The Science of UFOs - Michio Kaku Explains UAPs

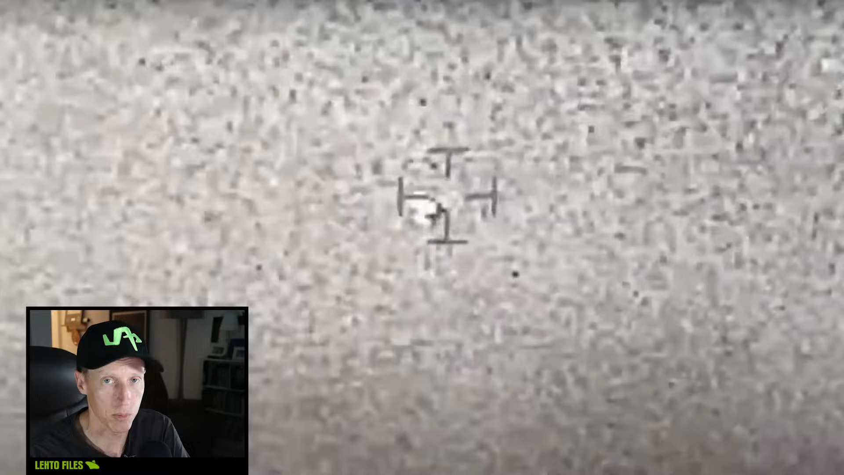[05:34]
That's what these FLIR cameras, forward-looking infrared, the Tarding Pod, the Gimbal,
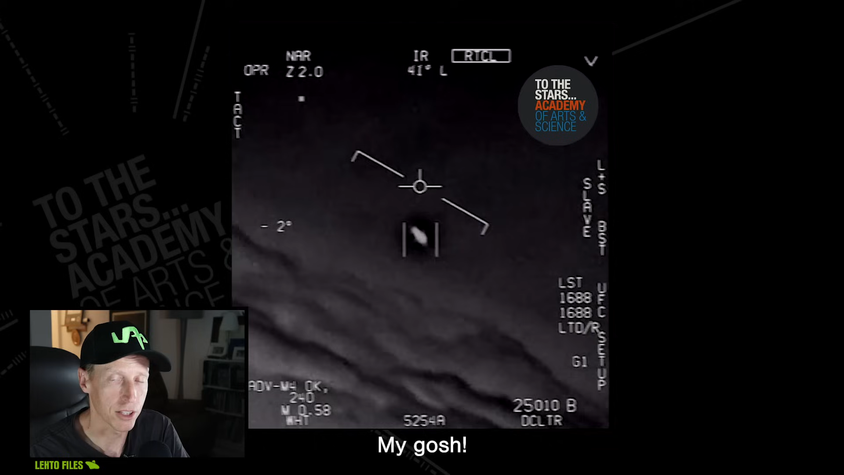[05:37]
the GoFast, the FLIR video, those are all in infrared. Okay.
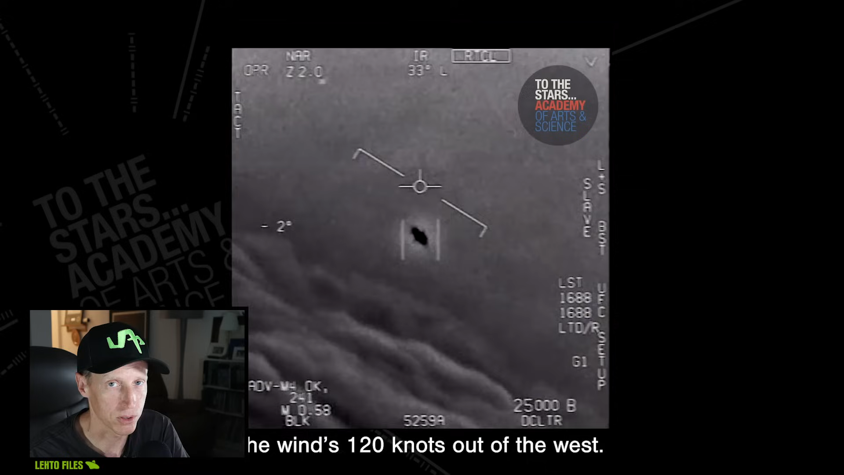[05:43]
You can, actually, they did switch to optical on the FLIR video, not the other ones, but you did get, you're getting multiple spectrum. Okay. So that's what we want. We want multiple spectrum and we're catching them. Okay. We can catch them in optical.